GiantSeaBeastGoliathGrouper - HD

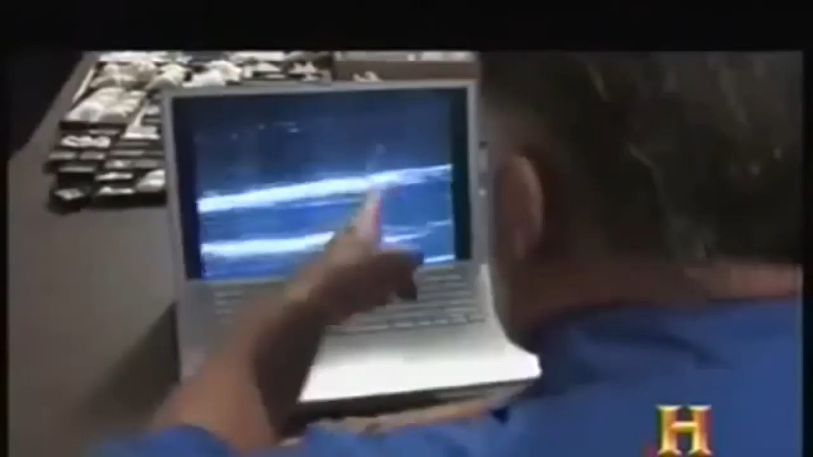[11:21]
MonsterQuest has sent the sour wine footage to wildlife expert Dr.
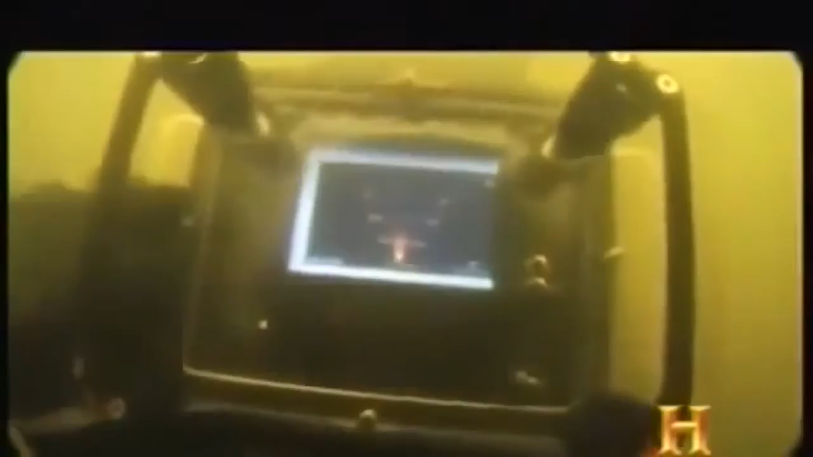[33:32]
Base diver, you're 10 yards out from my position. Hold your position. I'm closing. There you are.